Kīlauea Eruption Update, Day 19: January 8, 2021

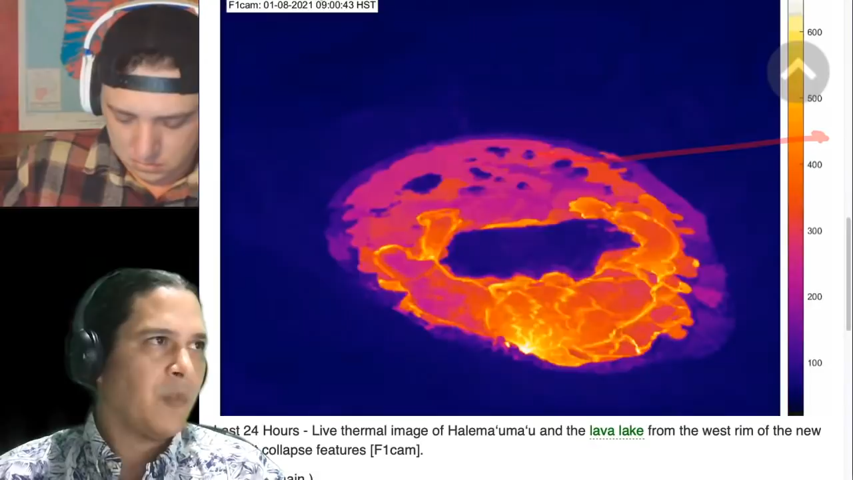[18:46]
And we'll look at that shortly here. So the most recent animation here, the last 24 hours automatic from USGS on their webcams page.
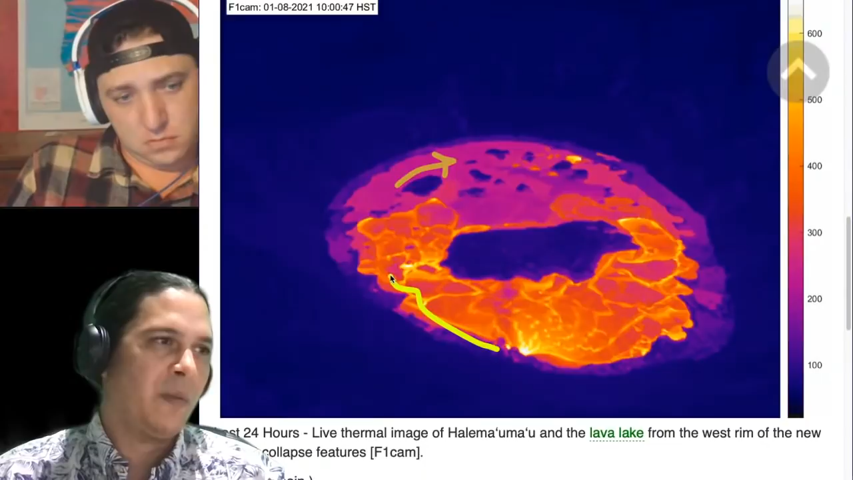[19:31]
more quickly. And it's interesting that the island is almost like in its wake is where this is forming.
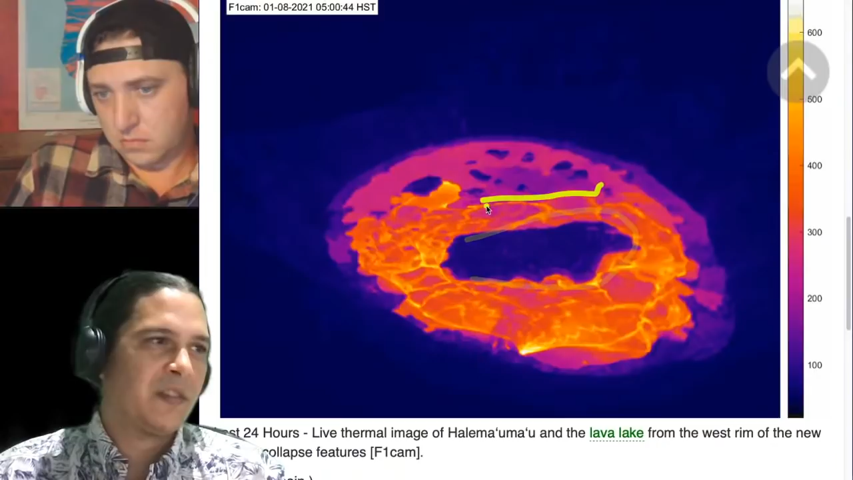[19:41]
All the small islands seem like they're fixed in place now in that crust, perhaps, right? They don't seem to be moving much at all anymore, but I can tell, at least on this scale, compared to this one, is moving quite a bit faster. So interesting to look at the dynamic and how that thing is turning and filling, right? And one thing that's interesting about how it's filling is you can see quite clearly on the thermal image now that there's a clear boundary going around the outside of this thing.
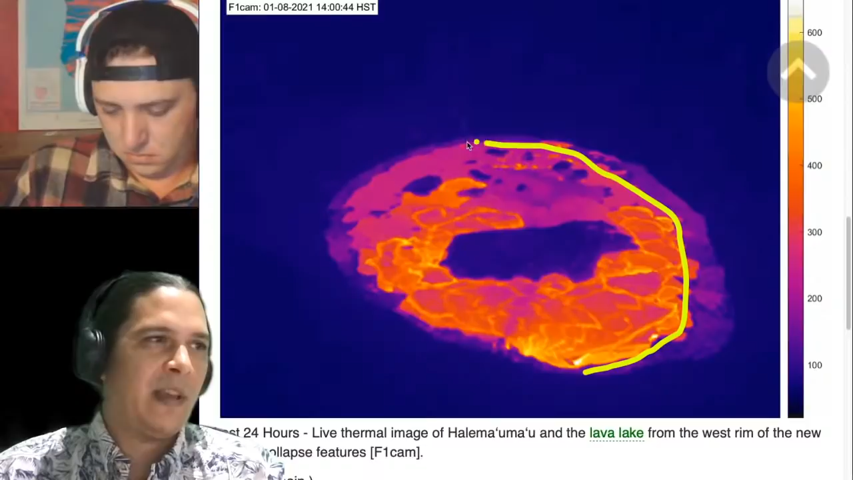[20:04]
Right? And so only once in a while are we seeing the lava spilling over.
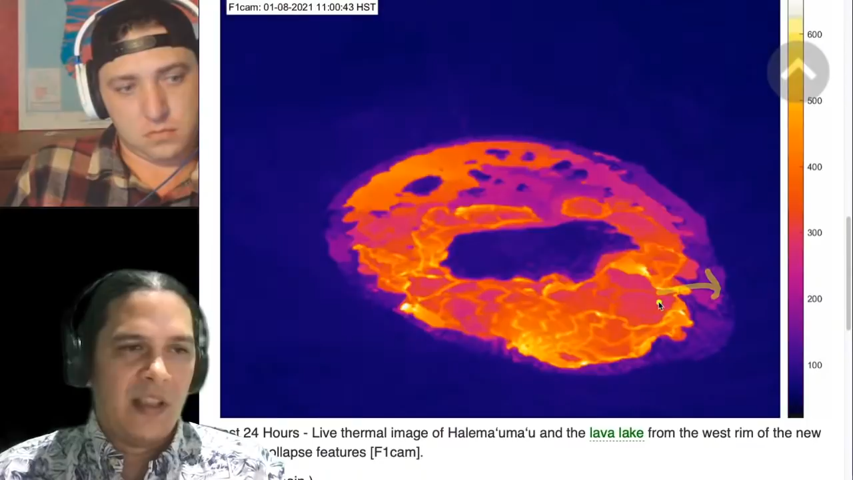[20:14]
It's not like some of the more recent updates we've given you guys where this thing was sloshing over almost all the time. Right? Here's our western vent pouring in at the bottom over here. So it's not really sloshing over at all over there.
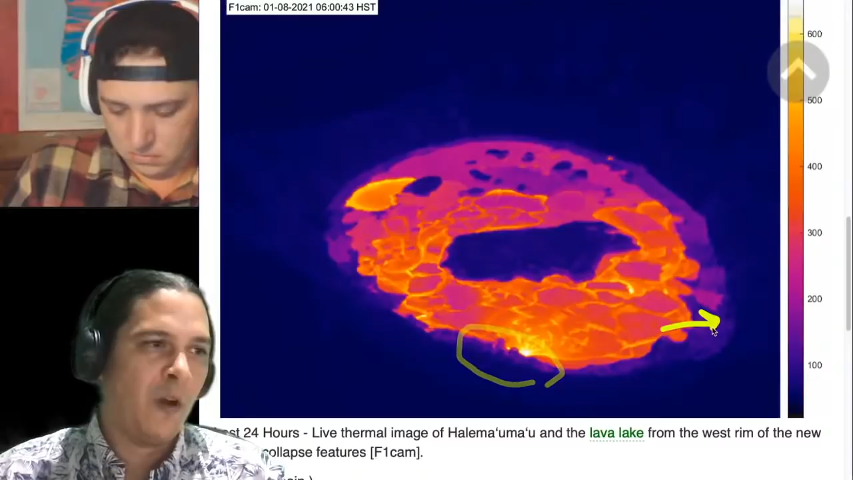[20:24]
Instead, it seems to be stagnating a little bit on this back end. And it's rising taller, but only as this margin at the top kind of closes in as well at the same time.
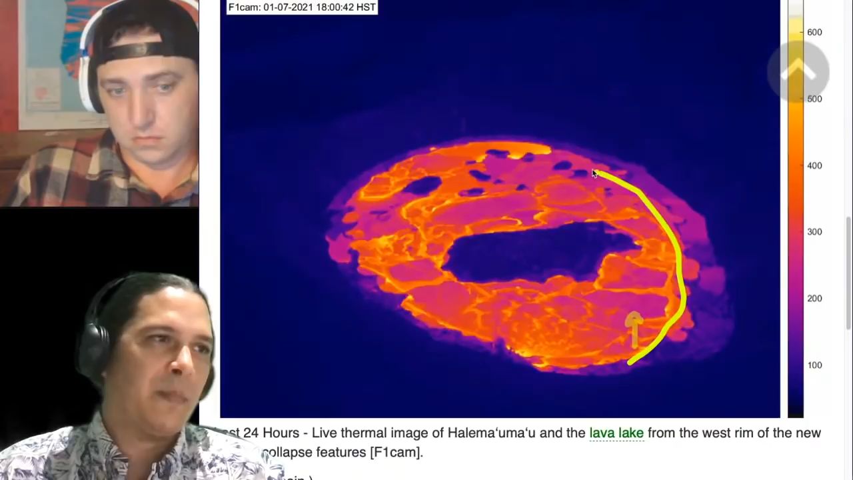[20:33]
So we can still see the outline of our northern vent. There's this little moon over here.
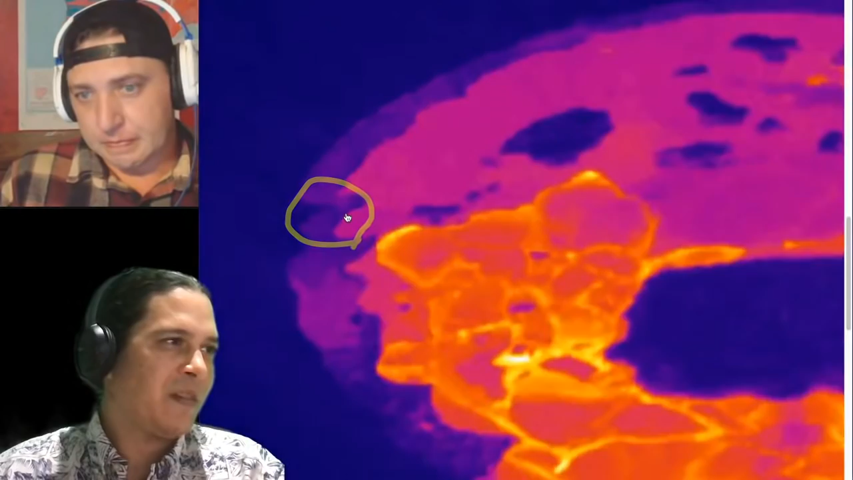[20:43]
I'm going to zoom in for you guys. You can see that little moon over there. That's our western, our northern vent right there.
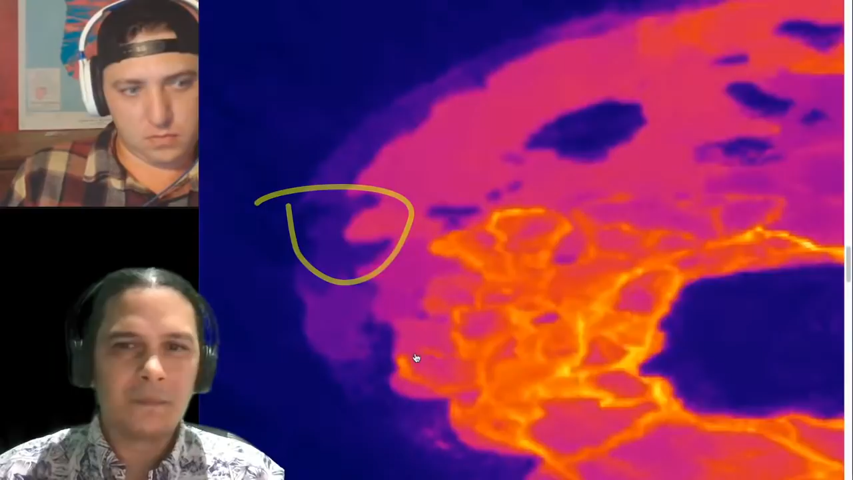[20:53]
And we'll move on and kind of make our way through the monitoring signals first. I wanted to point out that the USGS now has been plotting their gas data on their website.
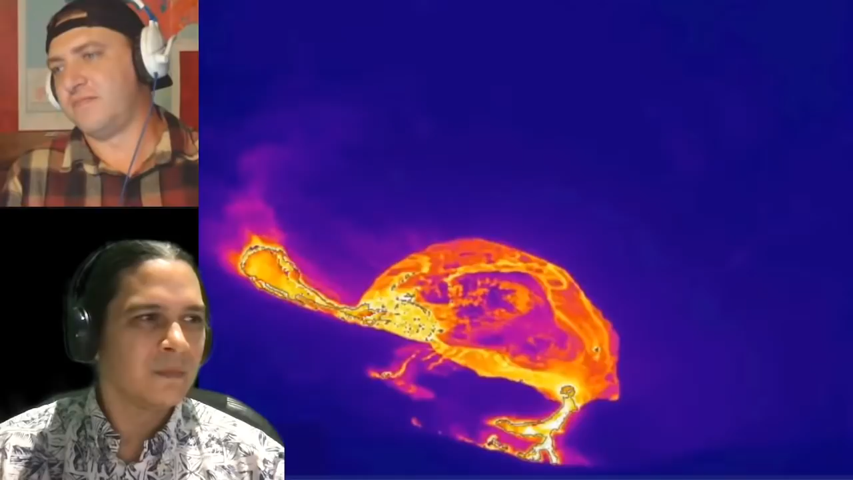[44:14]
But you know, you're talking about the littler islands too, so could maybe go back over the smaller of the islands. Yeah, so I'm kind of, let's see if I can kind of rewinding for you guys and back and forth here, right? So you can see that here early on we have, I'm gonna change my, I'm not sure if you guys can see this, but we have a chunk over here that becomes the other smaller islands, and a bigger chunk over here that becomes the main big island.
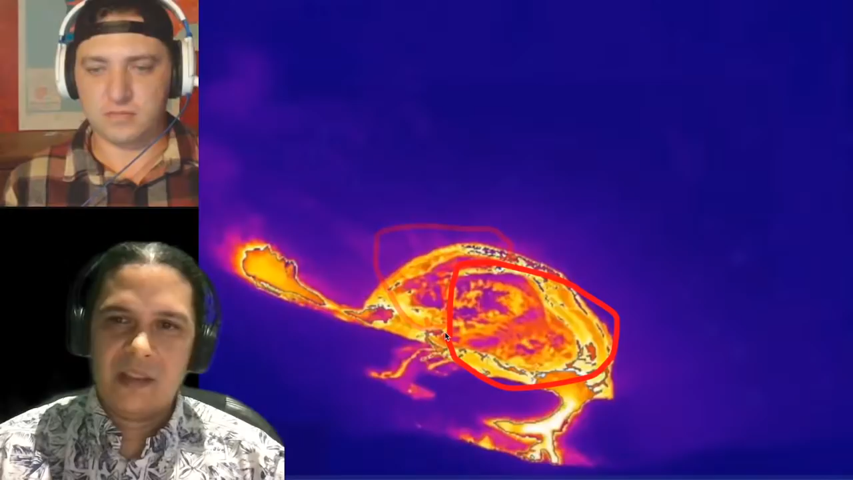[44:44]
And so if I advance it a little bit for you guys, you can kind of see there's almost like a crescent right there. They separate. There's a crescent over here that's all one together, and then one other big piece of island that's over here. Let me maybe go back to my yellow. One big island over here, and that other little piece separated over here. So in a little bit more detail, advance a little more, that thing breaks into two. Right, there's one chunk over here, one chunk over here.